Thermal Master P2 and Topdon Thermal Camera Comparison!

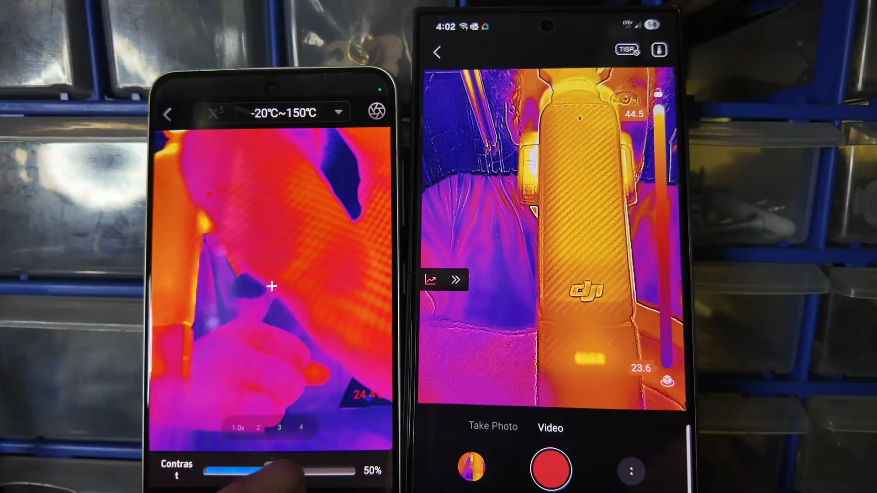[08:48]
Okay interesting scale
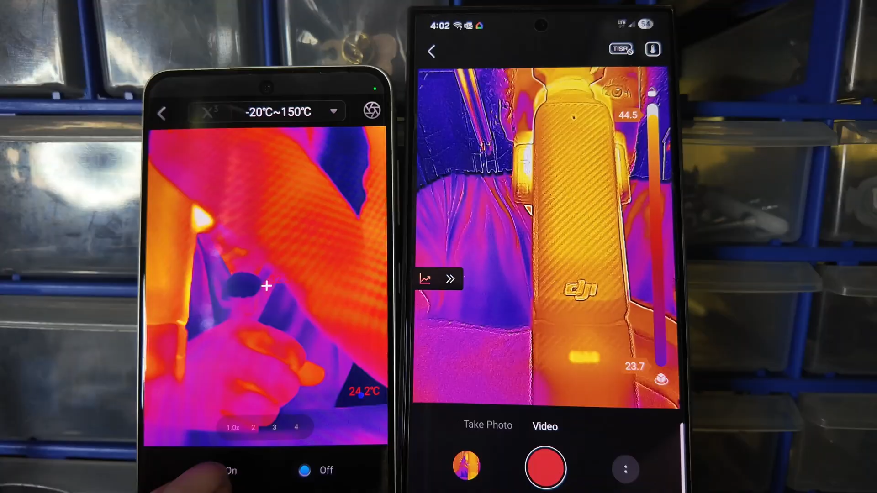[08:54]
Scale for what oh so that is the side one maybe no
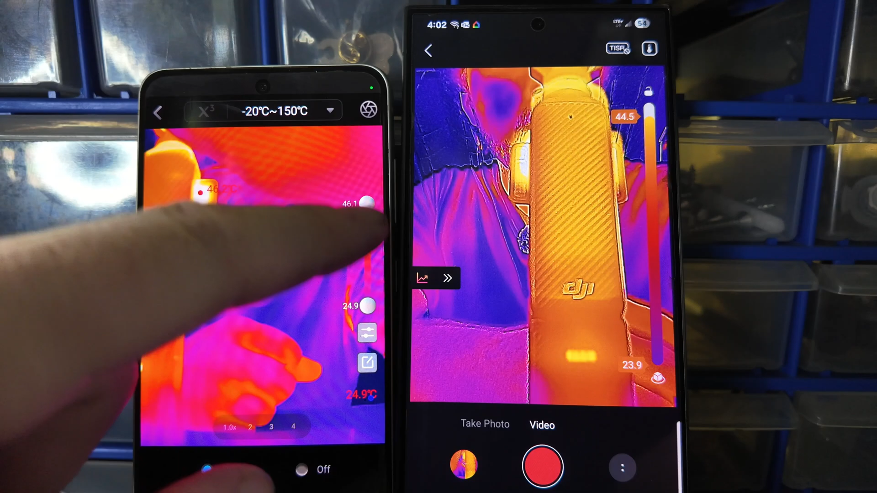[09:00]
Yes it is okay so it has that same feature good to know Mirror I guess you just flip it and then rotate rotate rotate rotate Three rights make a left uh or wrong
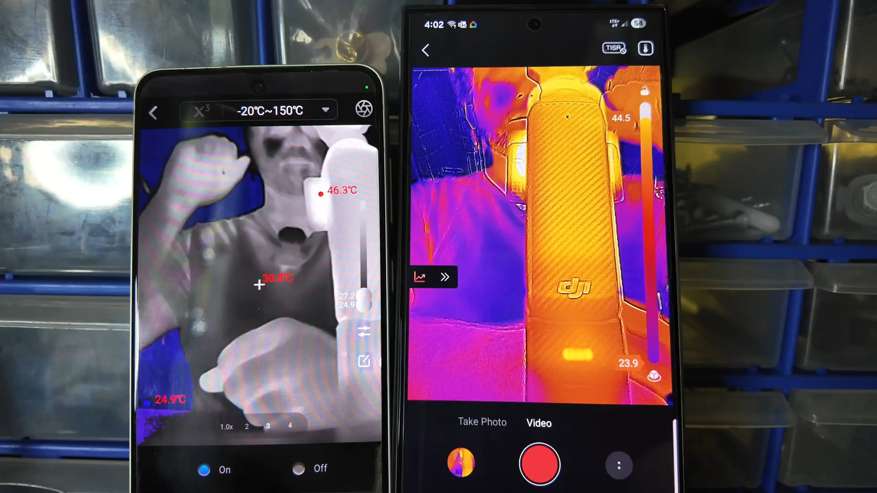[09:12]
On screen: max 46.3°C
Neat let's put that temperature back up Fascinating
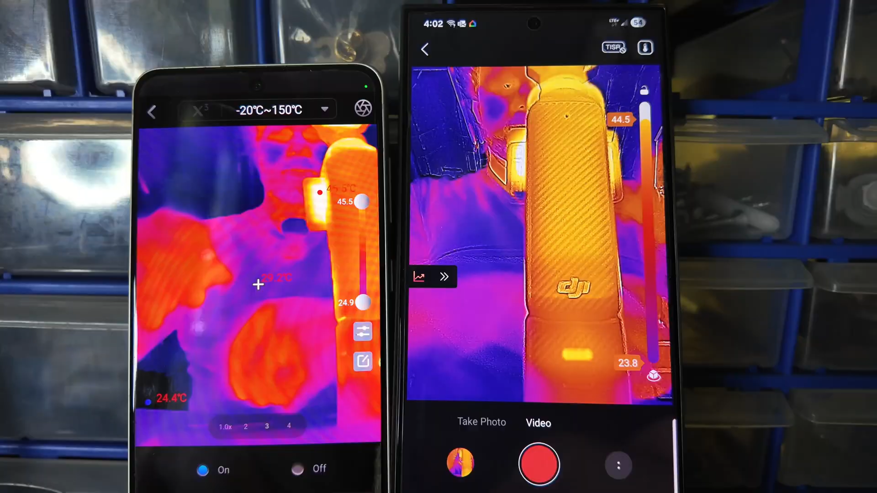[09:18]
So i just went into dynamic mode on this one it lets you Do some stuff
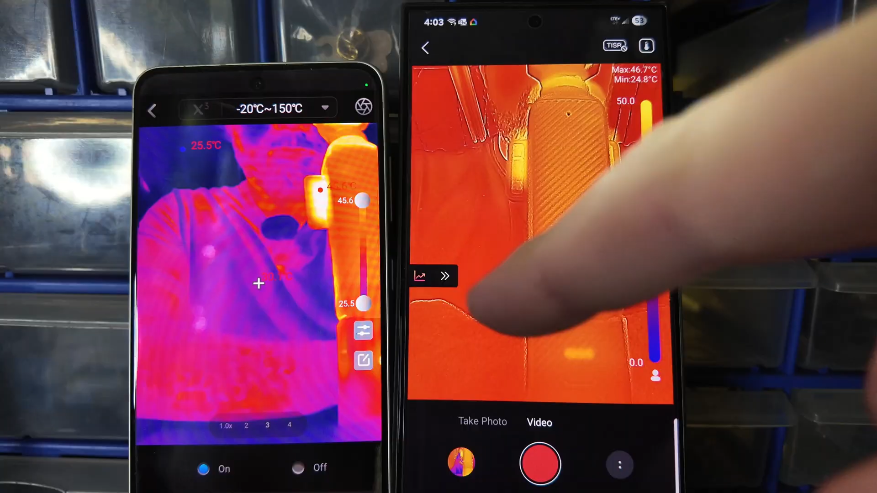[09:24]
On screen: max 46.7°C, min 24.8°C
everything else on the other one was like Uh auto features so
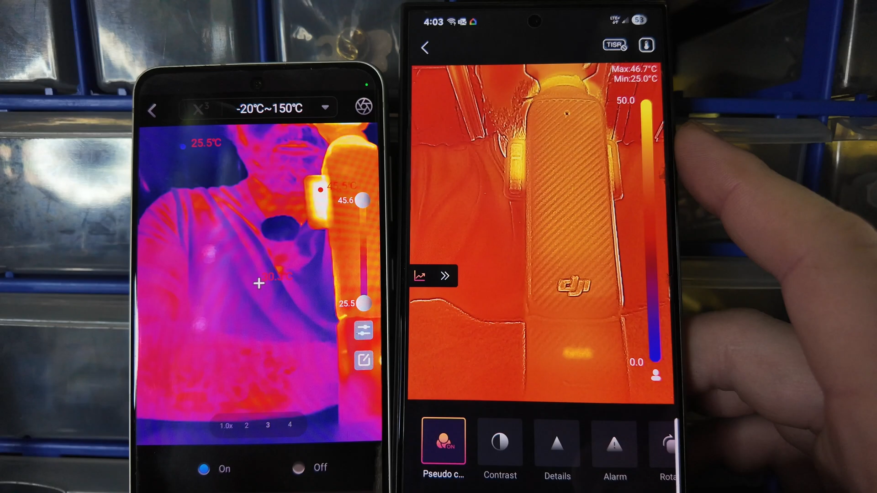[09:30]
They're all pretty cool here what's this one do got it Changes the temperature range
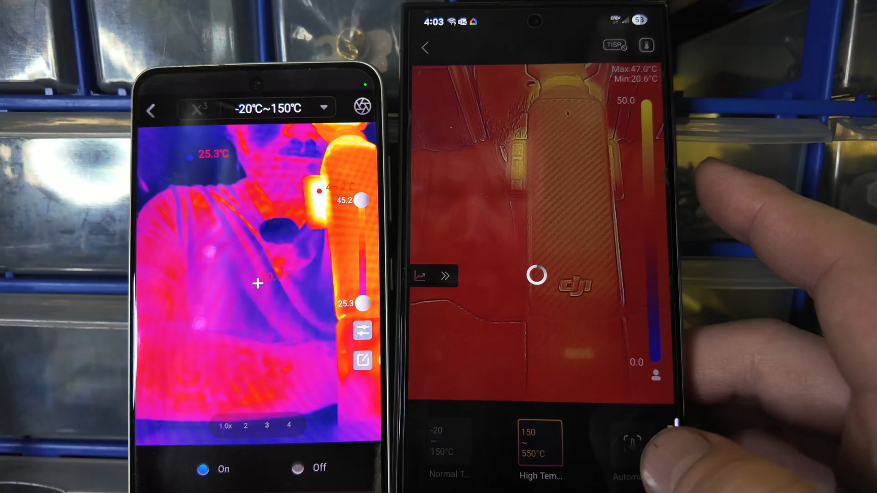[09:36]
On screen: max 47.0°C
Uh we'll probably going back into automatic here yeah let's go back automatic
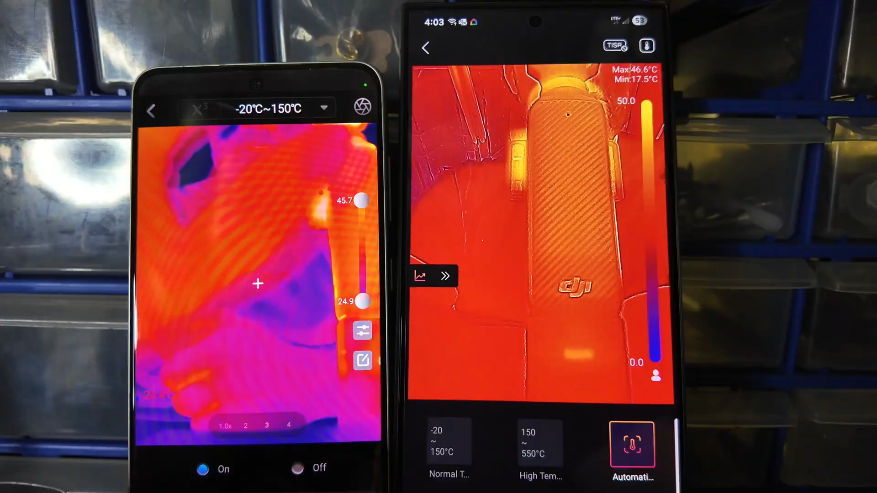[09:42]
So each has its own little features which is pretty neat So we're gonna go follow this one around and see what things look like in the shop with the lights off And we're gonna park this one for now All right,